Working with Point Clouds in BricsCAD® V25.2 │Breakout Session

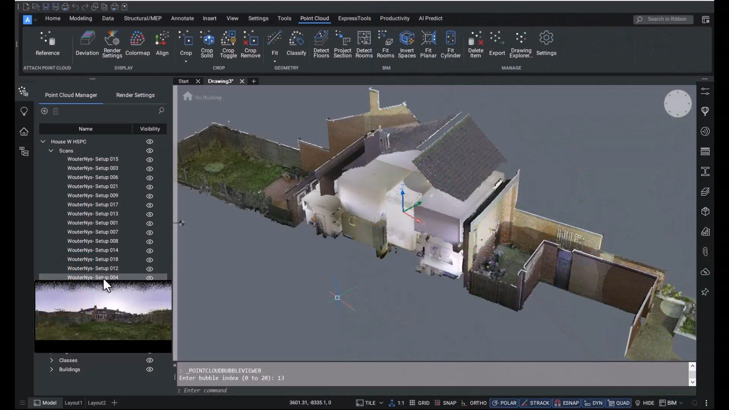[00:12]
Here's a short peek at how we've enhanced our best-in-class point cloud tools for v25.2.
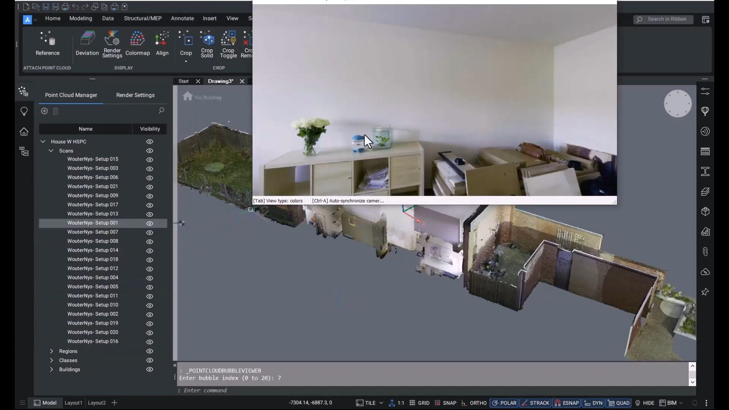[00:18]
We've made it easier to navigate through scans by showing the scan positions inside our bubble viewer. You can make the bubble a little bigger for clarity's sake for example from 200
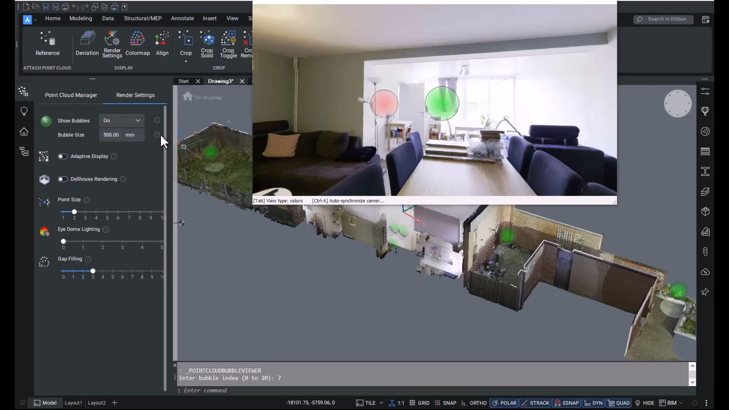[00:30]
millimeters to 500 millimeters and then use the render settings in the point cloud manager
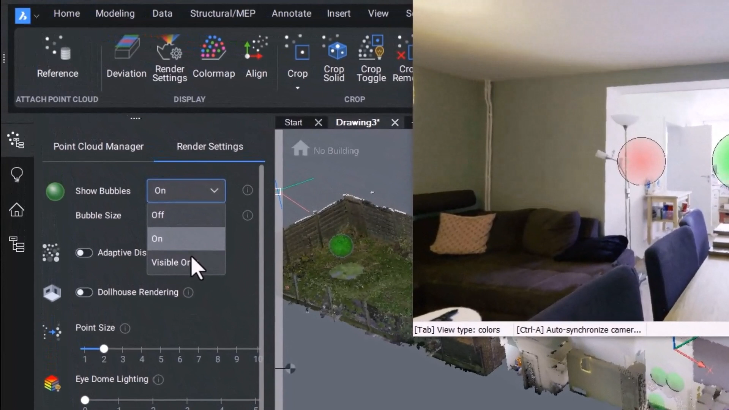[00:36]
and you'll see there's now a visible only option in addition to on and off.
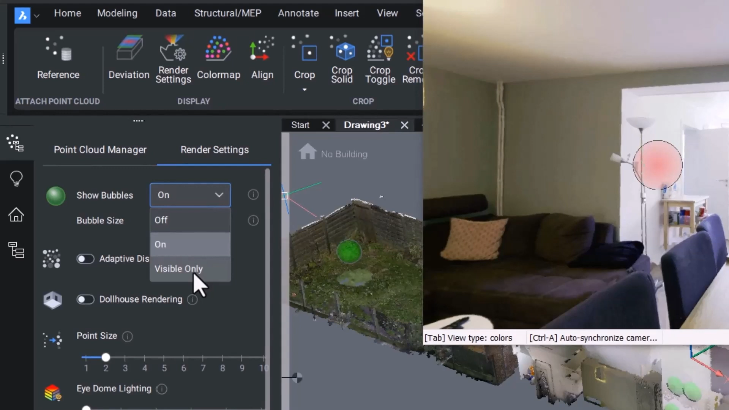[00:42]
Bubble views are colored green or blue when they're in sight and they're now colored red when they are hidden by parts of the point cloud. This scan is a structured scan so the visible bubbles are green and obscure bubbles are red.
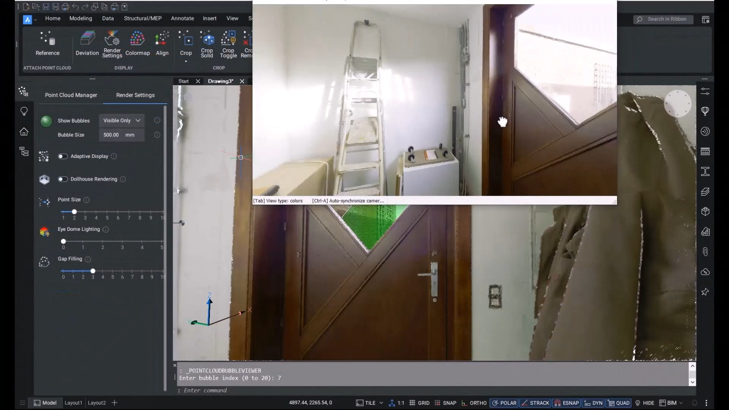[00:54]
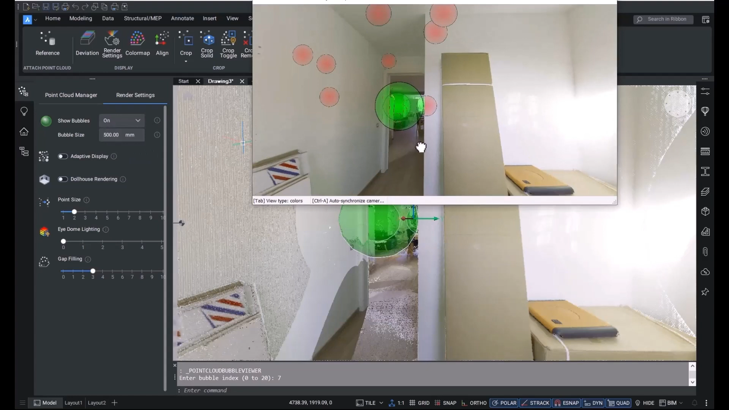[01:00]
Just like in model space you can double click them to navigate to the next scan position.
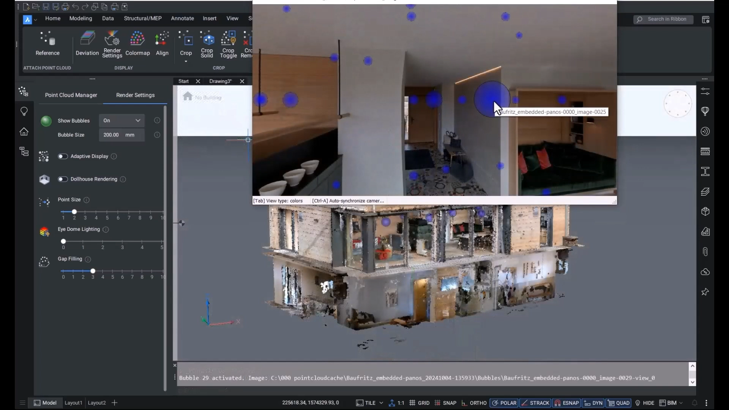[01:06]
Let's move to an unstructured scan and you'll note that the visible bubbles are blue here but that's the only difference any hidden bubbles will be red as well.
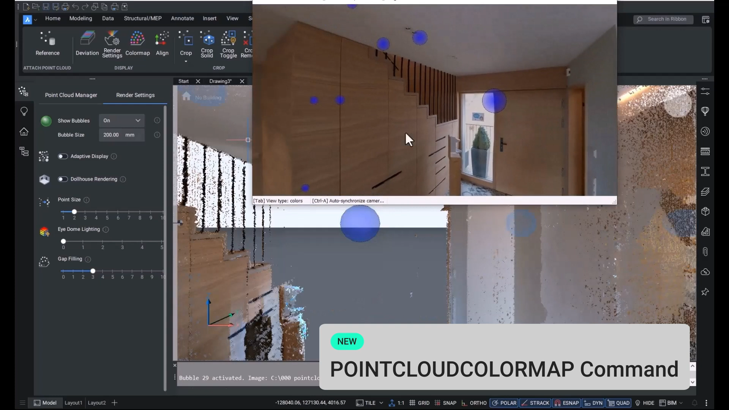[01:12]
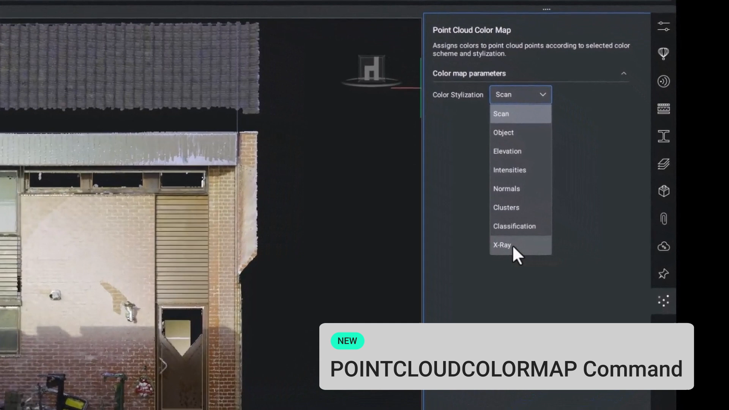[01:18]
We've added a new color map x-ray color map that makes it easier to have better insight into the point cloud giving
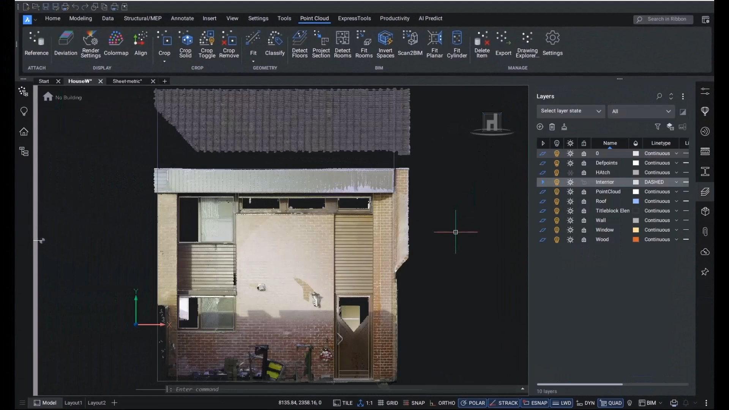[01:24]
us more parity and familiarity with other programs. Simply use the color map command and choose x-ray from the style drop down.
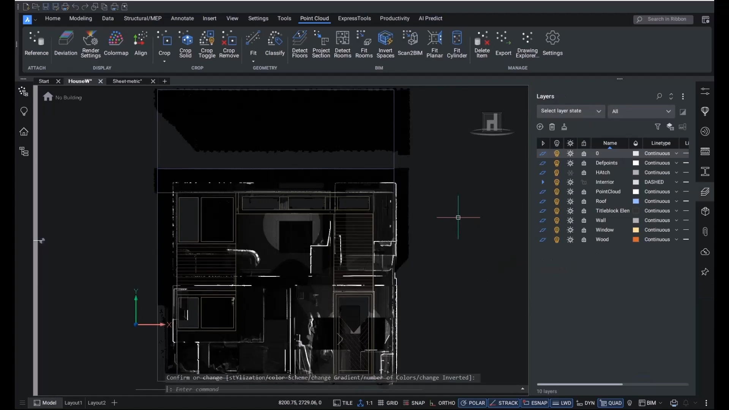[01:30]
It works especially well with orthographic views and allows you to see how different parts of the building relate to each other. So in this example we're tracing the inner walls on an
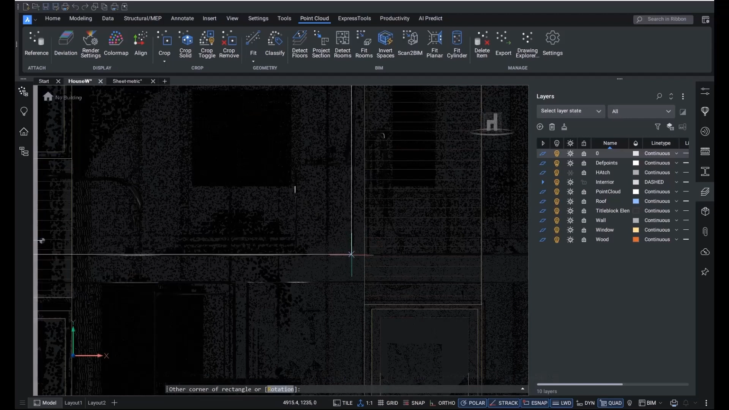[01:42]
elevation drawing just using plain rectangle command and snapping to points in the scan.
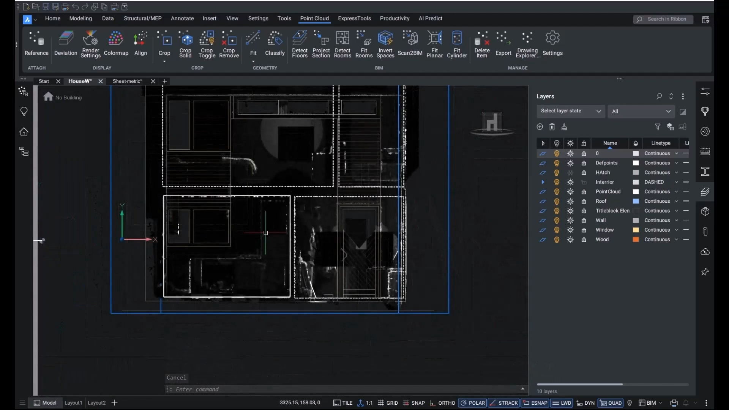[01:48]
Then switch over to a layout and there you have your inner walls. We've added two new classification models to point cloud classify.
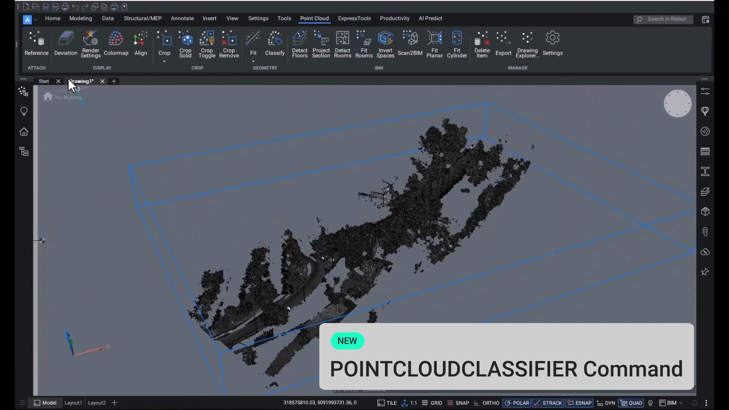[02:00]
In addition to the existing models we've added models for roads and construction.
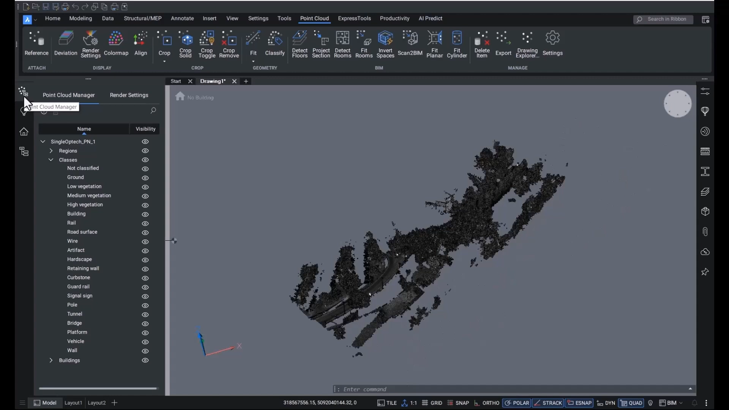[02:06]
The roads model is tailored for mobile mapping and construction works best with aerial scans.
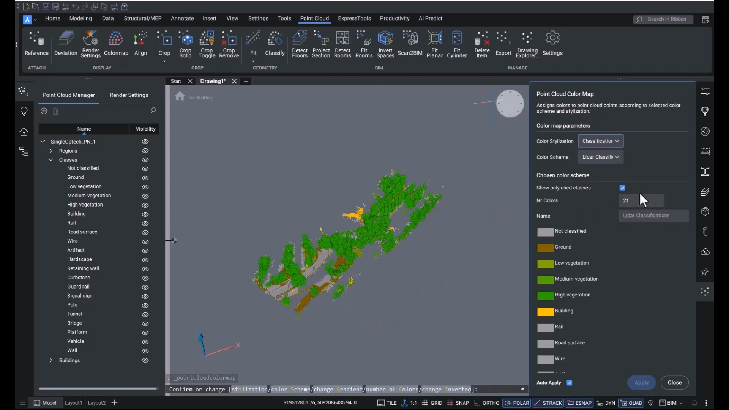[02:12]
There's also a new color scheme for Leica users who are used to the cyclone 3dr color scheme and want to continue using it.
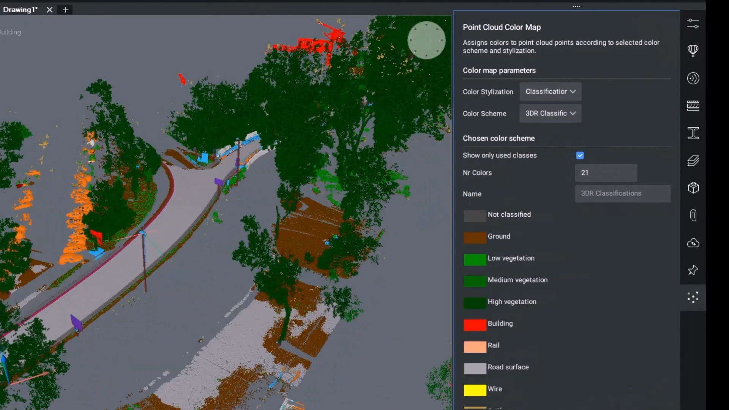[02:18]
I'm sure you'll agree that the results are super duper for viewing curbs, road surfaces and other infrastructure assets.
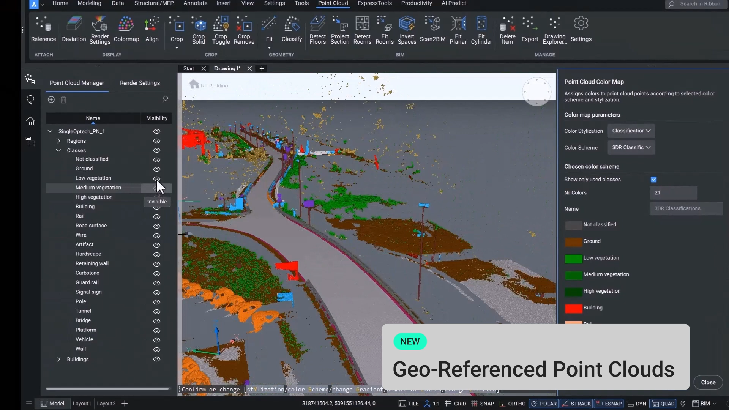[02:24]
Another enhancement to our best-in-class point cloud tools is better geolocation of point clouds.
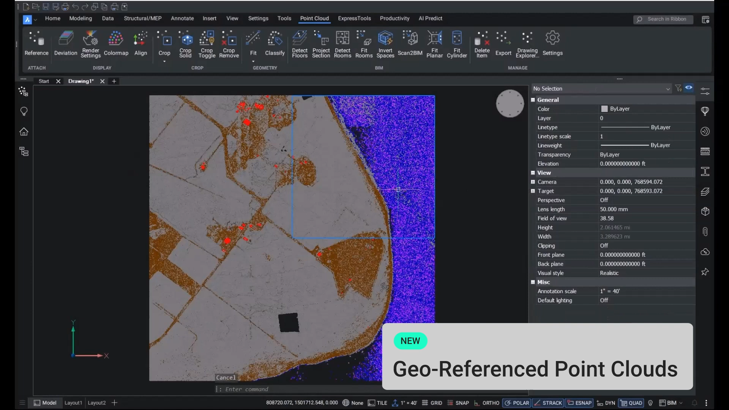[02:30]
When geographic information is available in the data set, BricsCAD will store it and use it to set the GCS of the drawing.
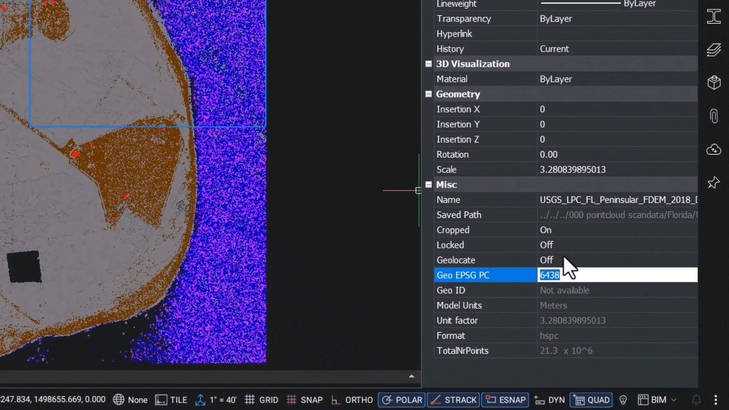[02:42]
The well-known text which is used to describe the coordinate reference system is shown in the properties panel and the geolocation property toggle can be used to switch geolocation on or off.
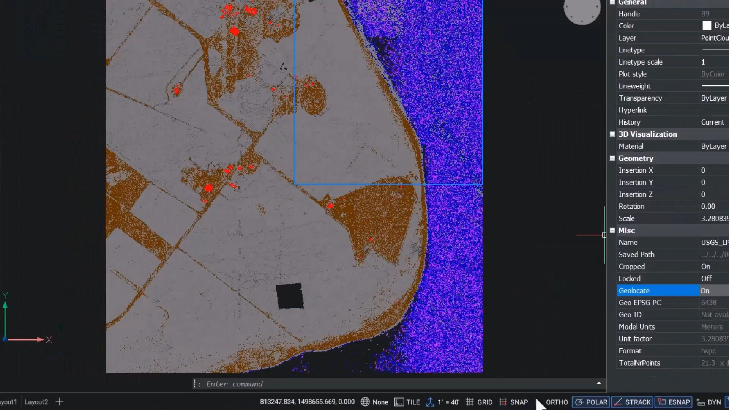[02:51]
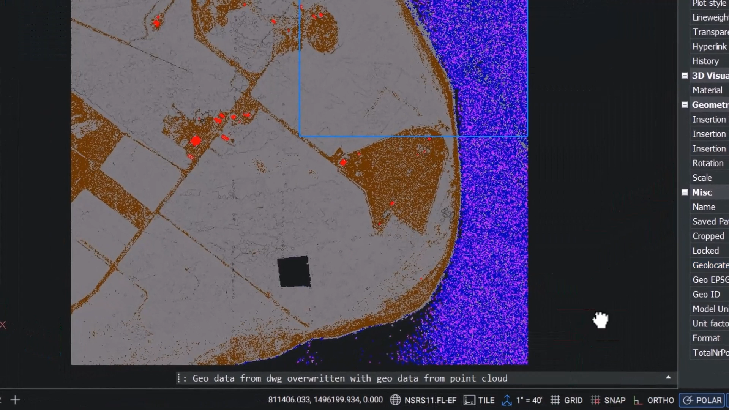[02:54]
This means you can now use the geomap and map connect commands in combination with point clouds.